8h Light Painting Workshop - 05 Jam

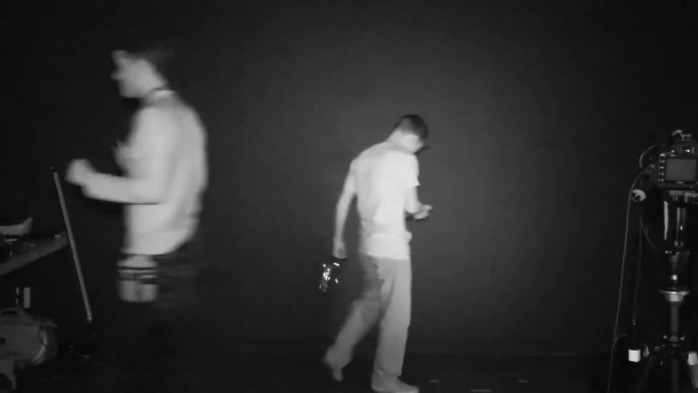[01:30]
I picked this blue thing. It looks like a knife. And the thing with the tassels. What is that? What is that? Shutter, open.